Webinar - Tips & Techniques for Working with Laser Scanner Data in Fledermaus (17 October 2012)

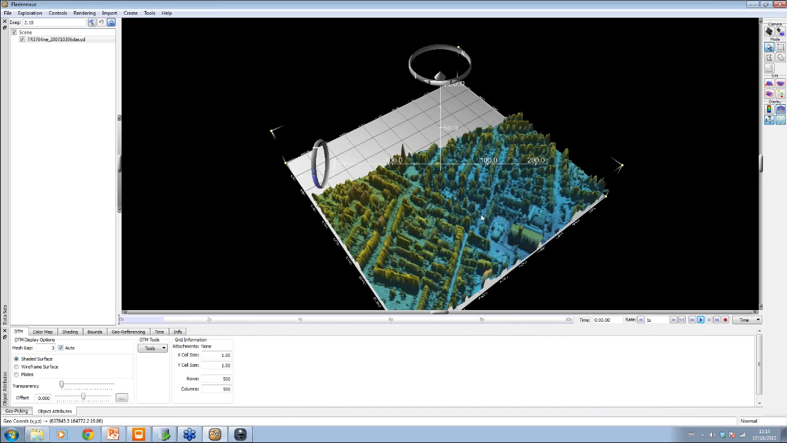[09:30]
And there is the DCM already in the data set here. So, very simple, very quick and easy to bring in. You have the object here, and then we can use this and sometimes it adds a bit of perspective to where we are. Normally, for LiDAR, it's always good to do a one-to-one exaggeration. So, we can just put one in here. And then it looks a bit more life-like. We can do tools on the geospatial processing tools on this data set.
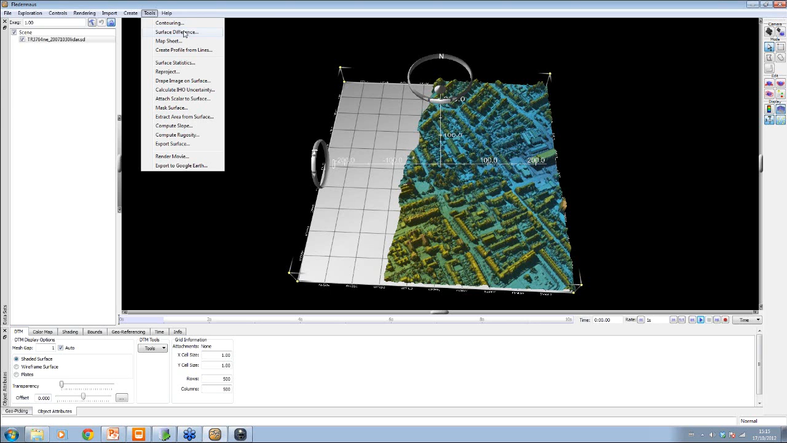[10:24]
So, you might have this as a baseline data set, and then the laser scanner data set that you collect, and then you can do a surface difference between this one and the laser one.
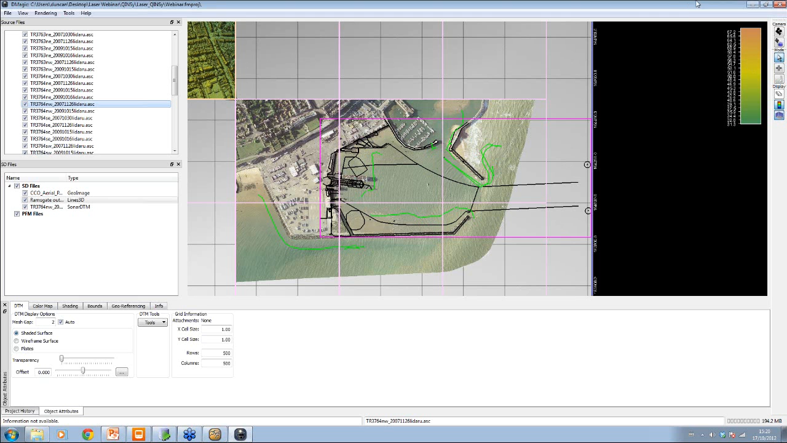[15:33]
We have this breakwater that goes along here. This is at low tide here. This photo was taken. So, there's some... A bit of a beach here. And this data was taken at low tide. So, I'm going to site my area like this, which I want to create my PFM from.
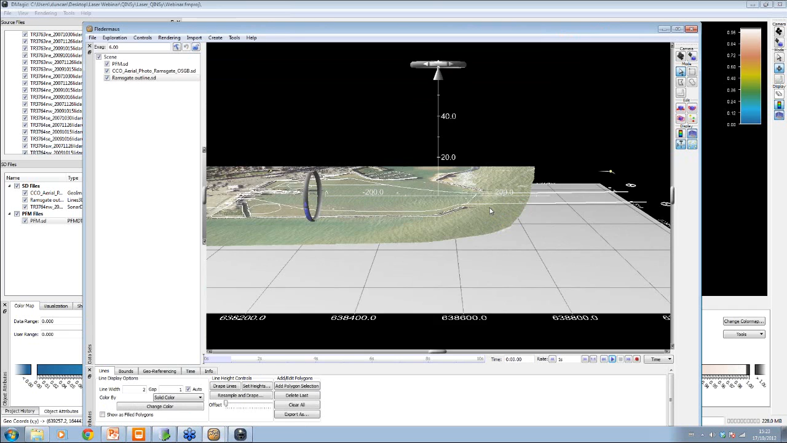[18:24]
So, we can see where things are for the moment. I'll turn off the aerial photo for a second. And on the PFM here, we have different surfaces.
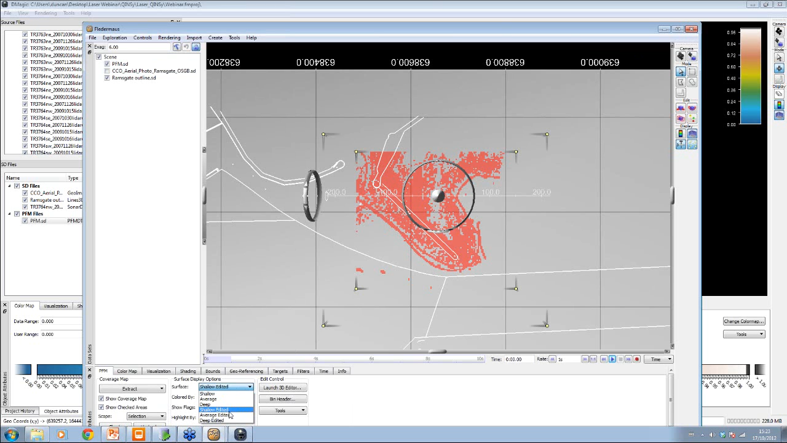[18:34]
But one of the ones we're going to use here is the... Normally, we process on the shallow surface or the deep surface. They're the ones with the spikes. And then you have an average one in there as well.
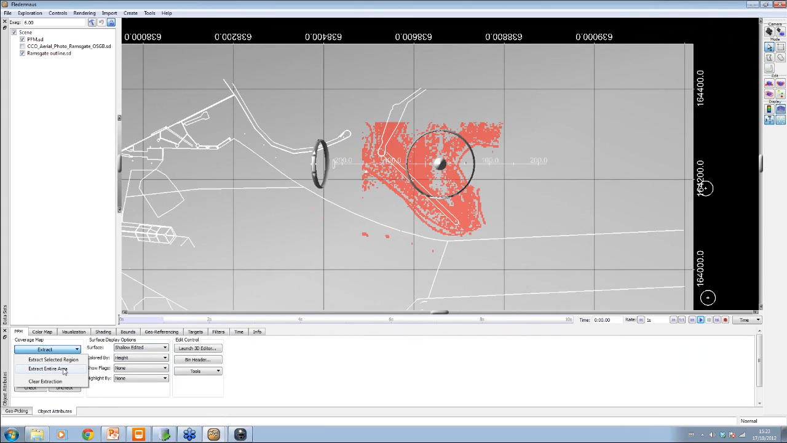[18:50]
So, I'll choose the shallow one and I'll extract the whole area because it's not very big.
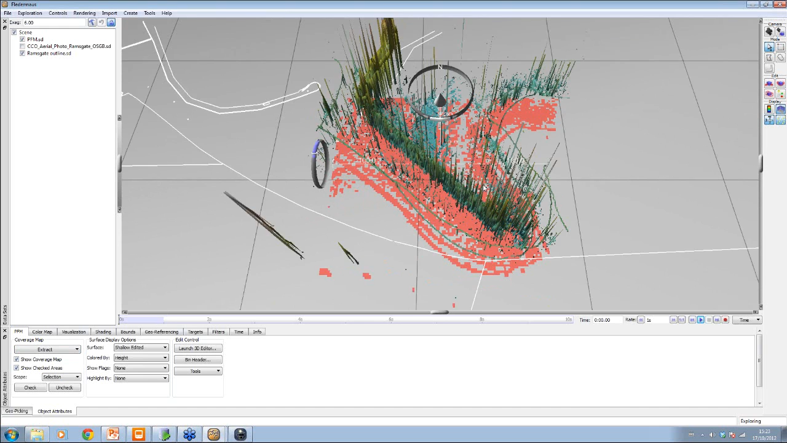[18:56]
And you can see from here, if I drop this down to one to one.
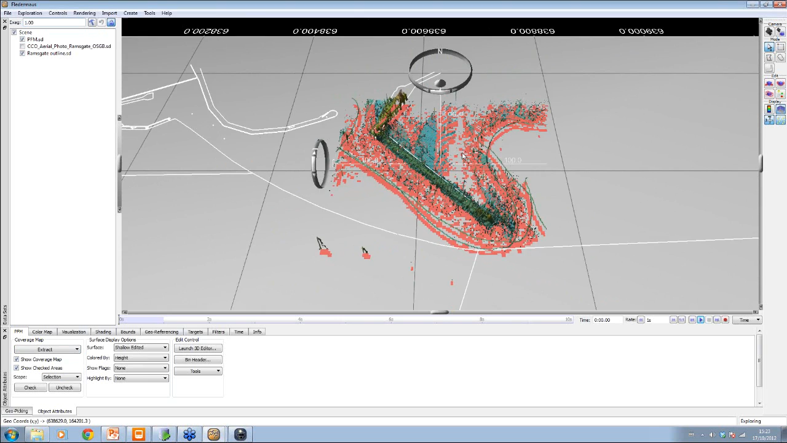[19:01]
And I'll also just turn off the coverage map.
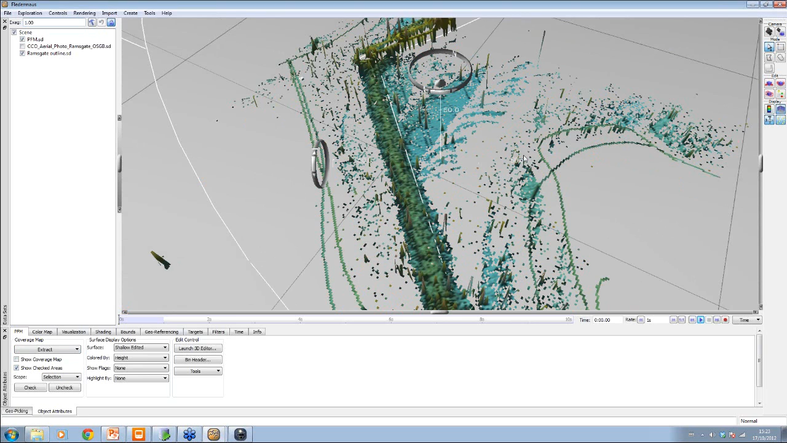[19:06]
Then you can see there's some spikes in the data. You've also got the breakwater here.
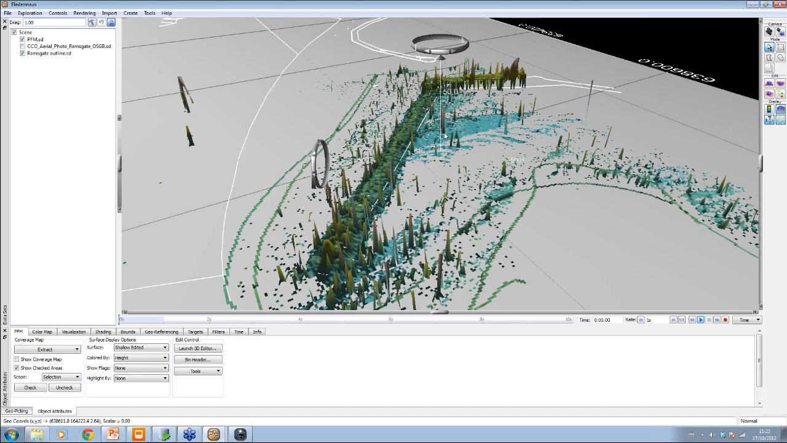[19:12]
And over here, you've got a little bit of the beach area in that top corner as well.
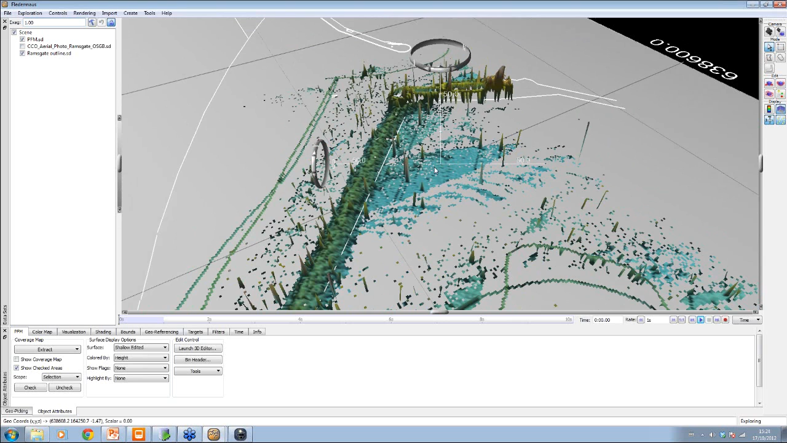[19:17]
When you're in here and you can select, you can either select in the polygon mode or select mode, which is this one. You go to the polygon mode and you can go along like that. Just click on the same one before. And if I launch the 3D editor, this is now looking at the point data that was in that bounds.
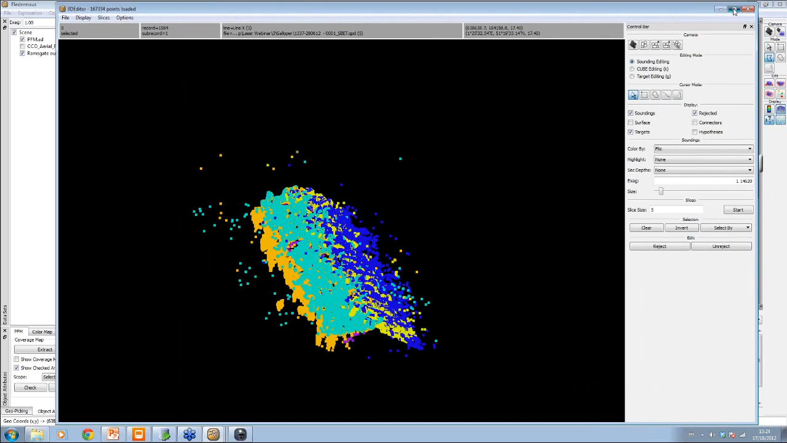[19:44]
And on here, I have it colored by height, by file rather.
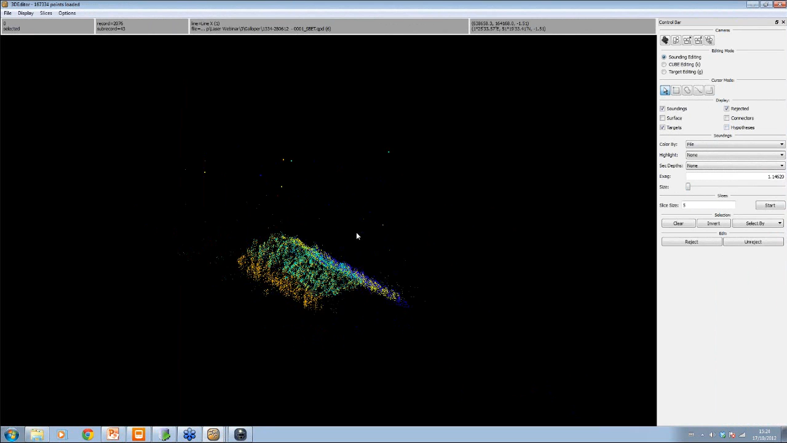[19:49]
So each individual color is a different file. I can come into my area select mode here.
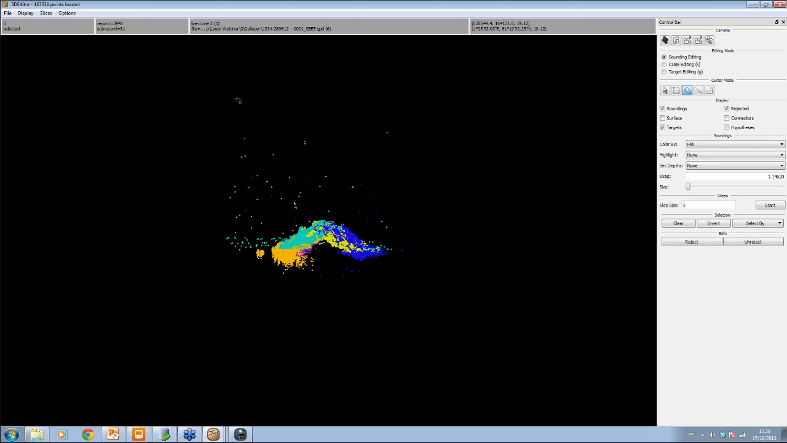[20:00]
And I can take the data out. If it's covered on more than one line, then it tends to be a feature. If it's only on one line, then it doesn't.
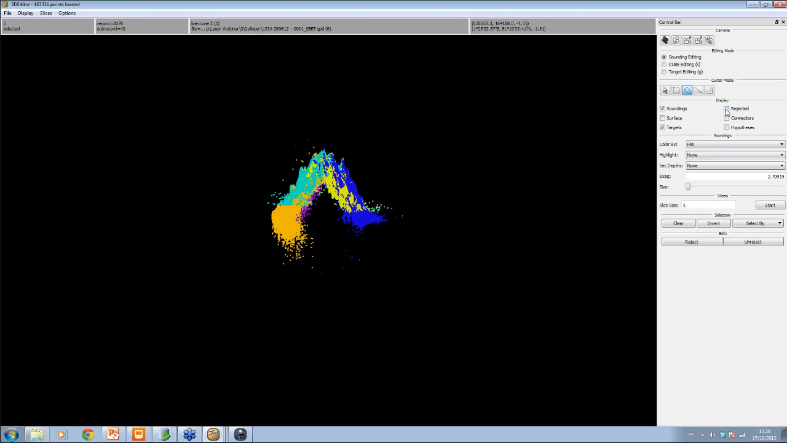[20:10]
I just turned off my rejected data, so all I see is accepted data. So that's taking you through. If you want to go into more detail than this, then you can go to the slice mode here, which is really useful if you've got key walls and things like that. And this is also for breakwaters at times. You can just step through this data set here.
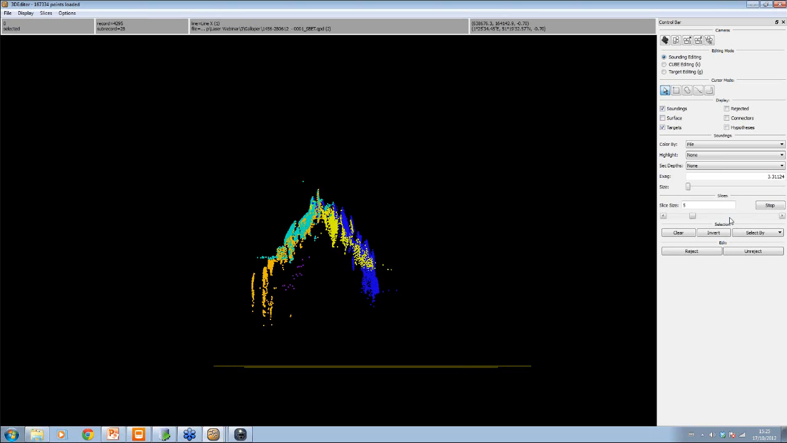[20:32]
So you can see that this in the middle here is no good. And you're just clicking along, taking out the erroneous points.
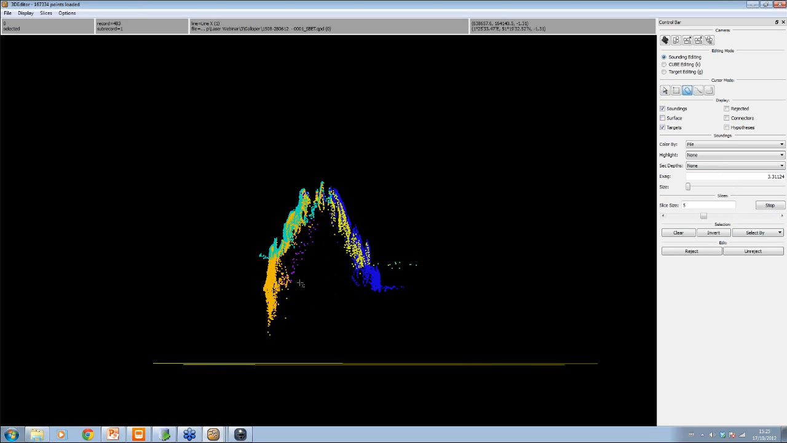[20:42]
So you just end up with good points.
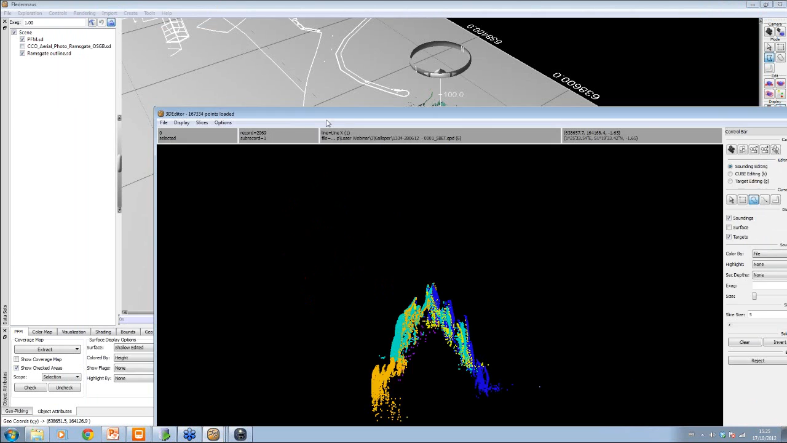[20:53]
And the power of the PFM is that as soon as you do file save on here, the area there automatically updates. So you see exactly what you've done when you want to do it. If you do that along the data set, and then you wish to extract the points from this,
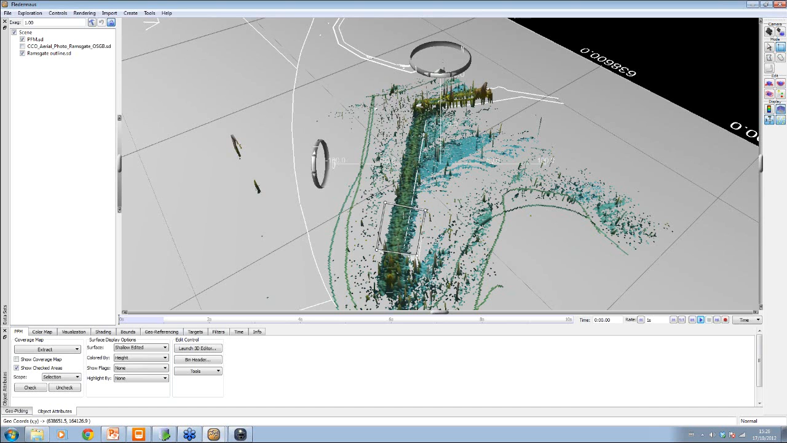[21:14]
then one of the ways you can do it is if you just want to take the point data out of that area we just had, you can use the tools option here to export soundings. So the soundings in this case, the laser is just points. And if you export the soundings, you can just use it on the selected area that we had. You'd say it's only the accepted soundings that we want. And if you really wanted to fine tune it,
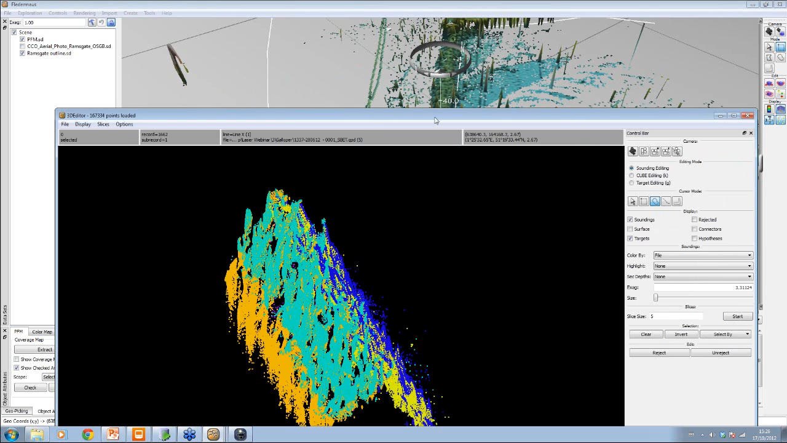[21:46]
then say within the area we've got here, you'd say OK, well I've finished editing this data, this is fine.
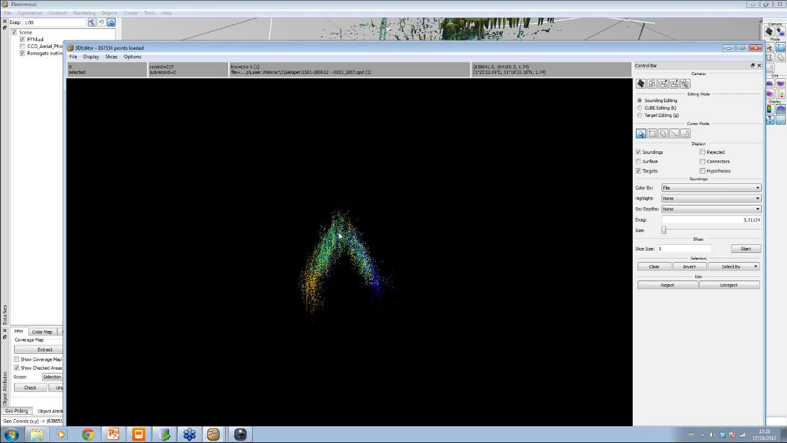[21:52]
I'm then going to say OK, well I just want to extract some of these ones here.
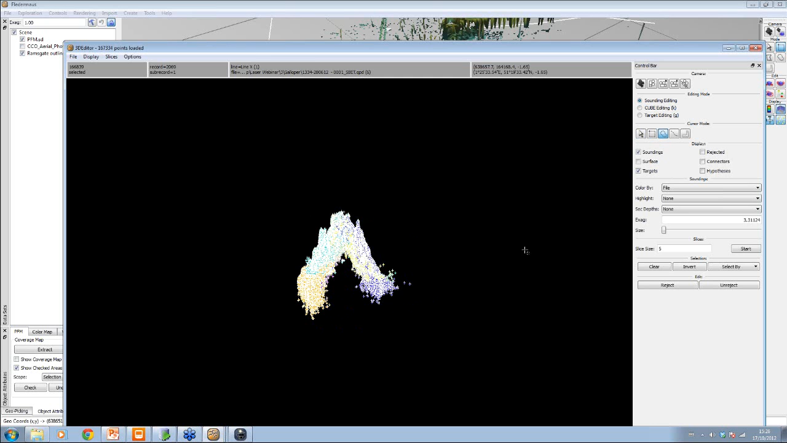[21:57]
And what I'm going to do is I'm going to set them as a feature flag.
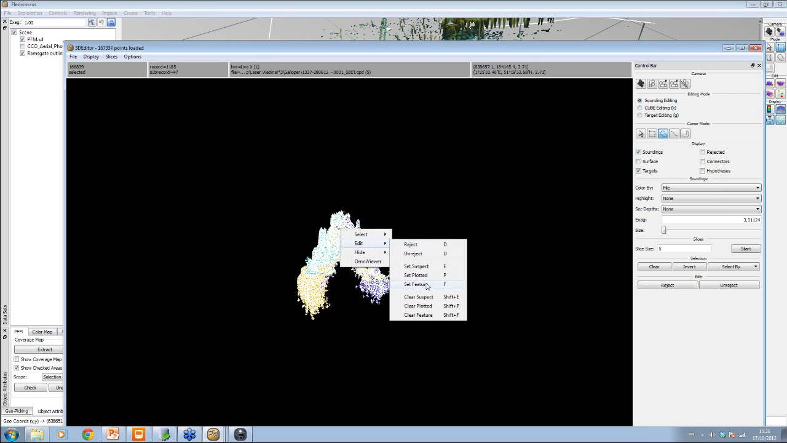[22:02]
So if I do set feature here, then they sort of get subplotted into another type of file.
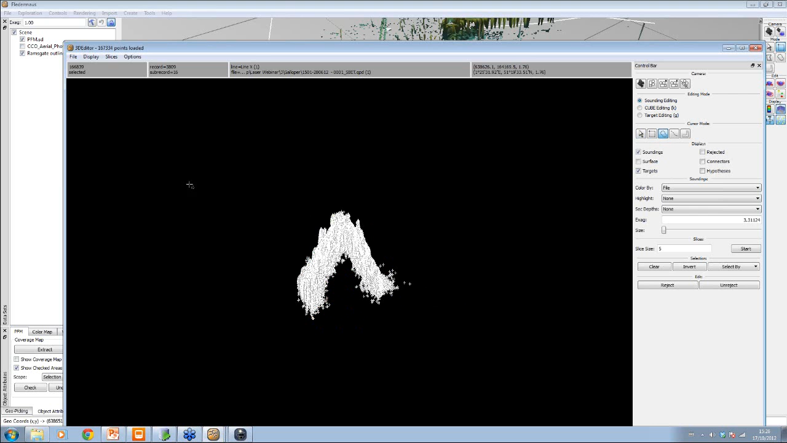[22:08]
So we can then, we'll save and exit that area. And now here we can export soundings from that selection, accepted soundings only, and I'm only going to export those ones which I've further flagged as feature records, feature flagged.
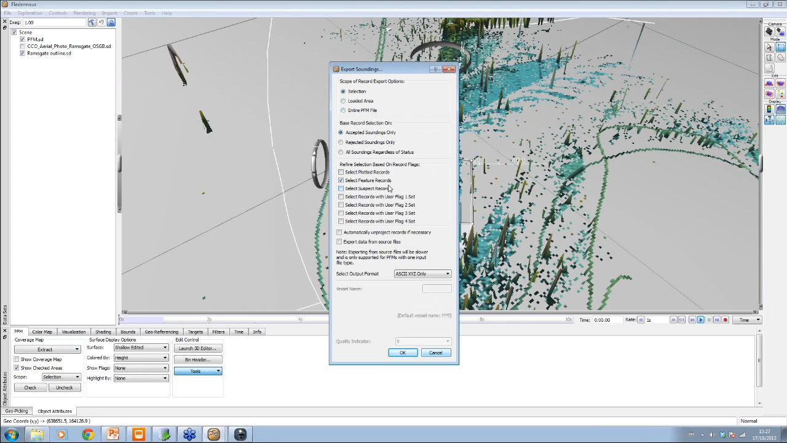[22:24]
So when I output these, let's call them feature. Then I will just extract those points. If I want to bring those points back in,
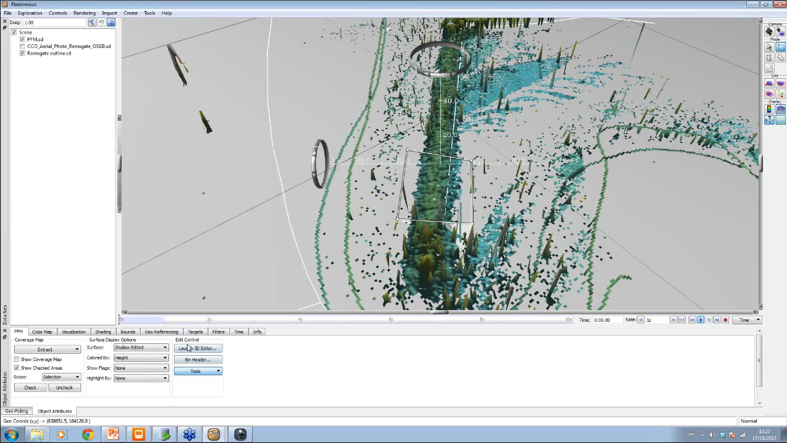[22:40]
and this is one of the things that you quite often do, is if you want them to be points back in here,
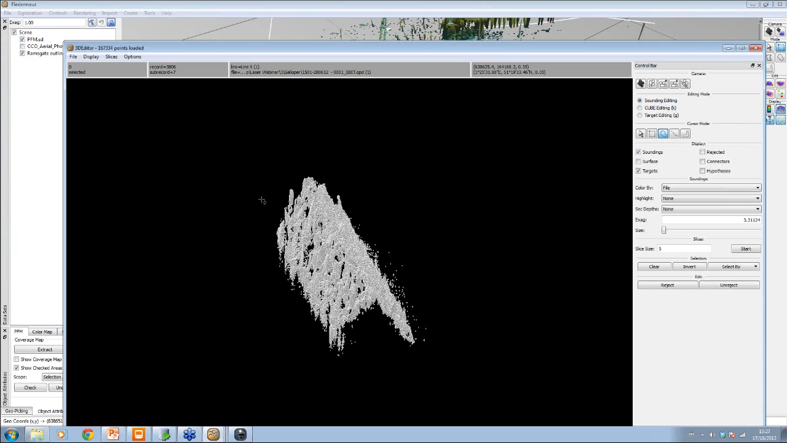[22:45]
you can actually reject all of them from the PFM once you've flagged them as features.